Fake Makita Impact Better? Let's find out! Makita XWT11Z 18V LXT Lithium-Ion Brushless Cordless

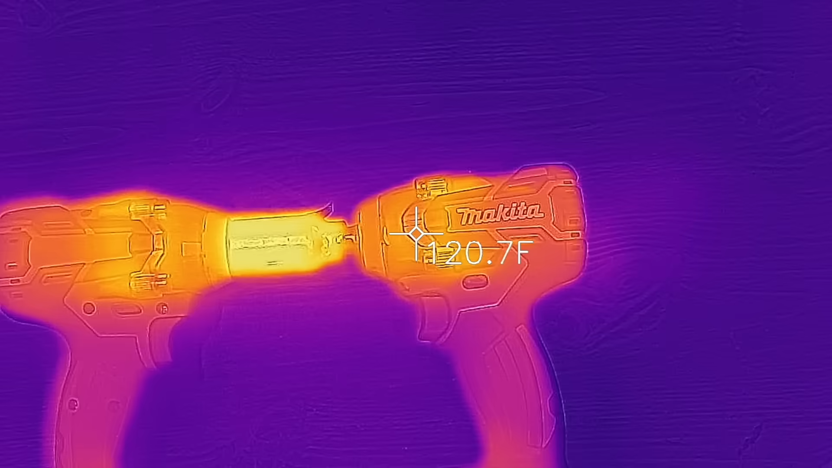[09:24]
After several matches, the temperature of the Makita was only about four degrees cooler than Cousin Eddie. I can be a little bit clumsy at times and definitely need tools that can withstand falling to the ground.